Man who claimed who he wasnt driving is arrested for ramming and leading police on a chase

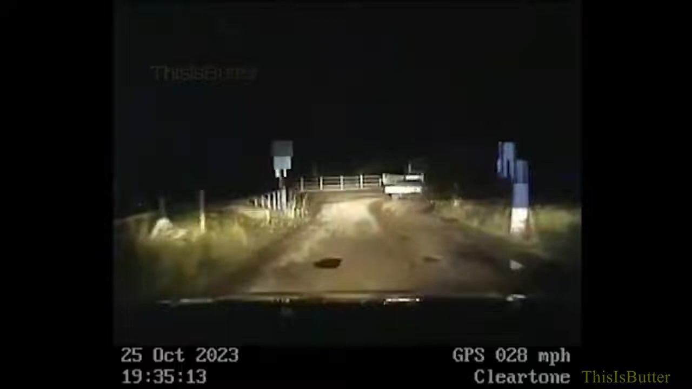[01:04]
pressing the gate. No, we're on that road now. We're coming out on London Road. Left towards Yaxley.
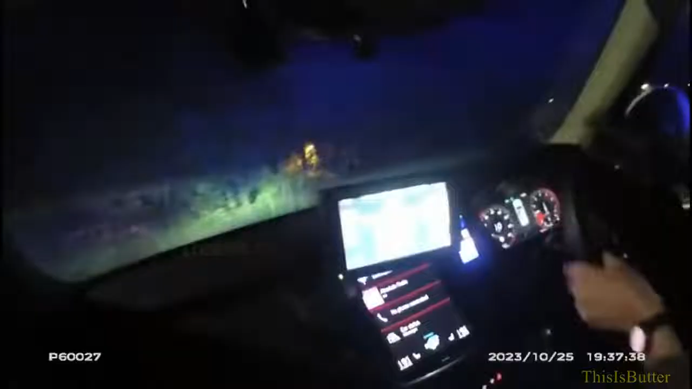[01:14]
BB, we're through the red traffic light, speed 40.
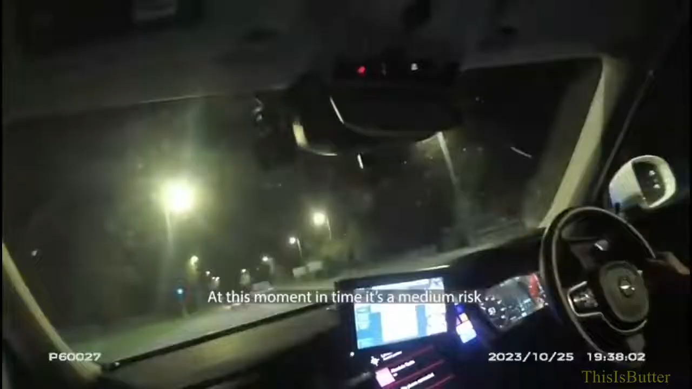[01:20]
At this moment in time, it's a medium risk. I deem it safe to continue. Oscar 1 monitoring, please, and pass some dogs. Safe distance behind BB, red traffic light, stand by, no deviation. Straight through the lights. Can't get a single out of time, Andy.
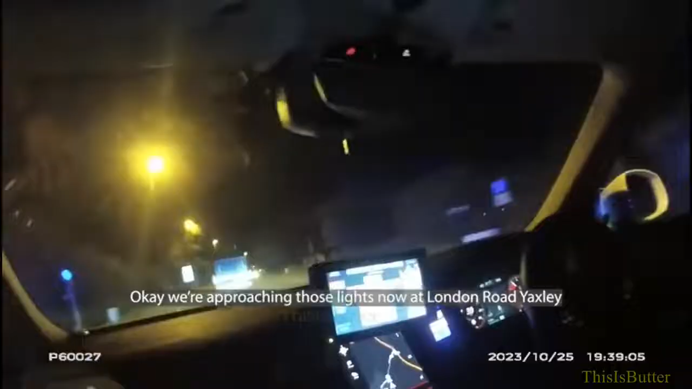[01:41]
Okay, we're approaching those lights now at London Road, Yaxley. BB, stand by. Okay, through the lights, off side of the road, back to the near side. What units ahead of me have we got? Are we all behind now?
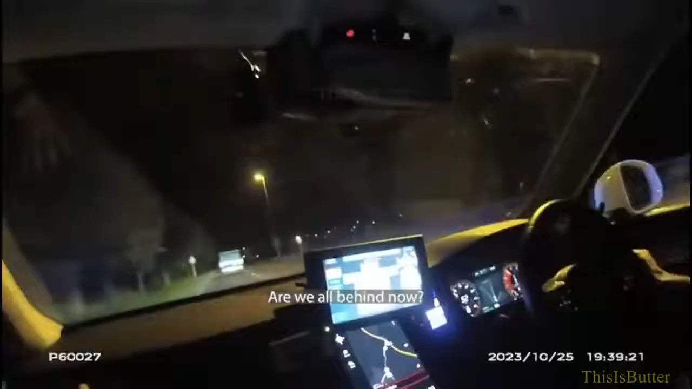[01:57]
We're A1M southbound. We've got to get by at the moment. Let me take the rear safety as a defective vehicle here, please. 5-2.
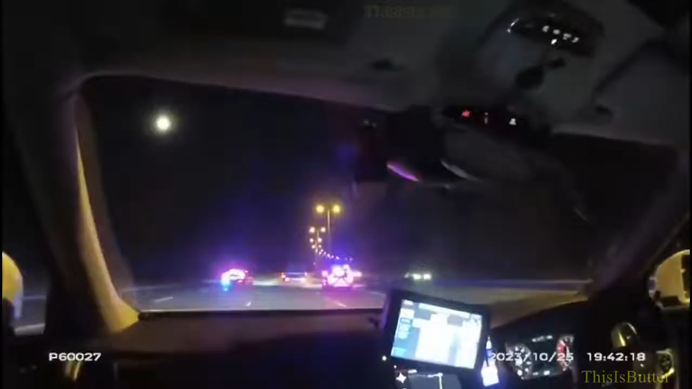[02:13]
4-4, I'm going to be sorted now, though.
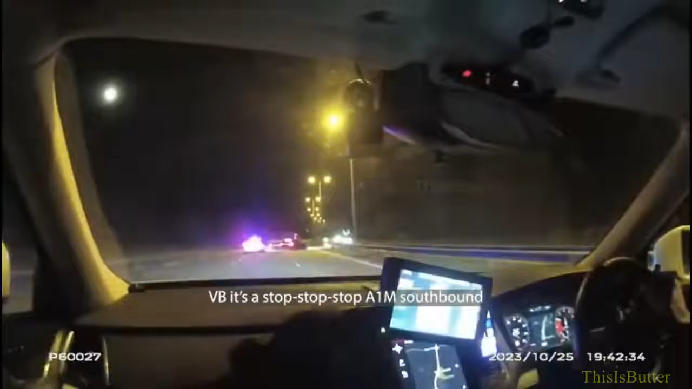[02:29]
Someone's still behind the vehicle, please, just confirm for me. Stop, A1M southbound.